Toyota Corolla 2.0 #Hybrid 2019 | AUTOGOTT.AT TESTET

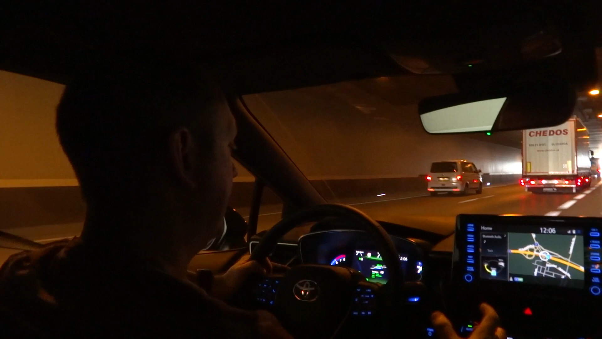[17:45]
Für Nachtfahrten hat der Toyota Corolla auch einen Fernlichtassistenten, der automatisch das Licht abblendet, wenn Gegenverkehr kommt. Jetzt fahren wir auf der Autobahn. Ich habe wieder meinen Assistenten eingeschaltet.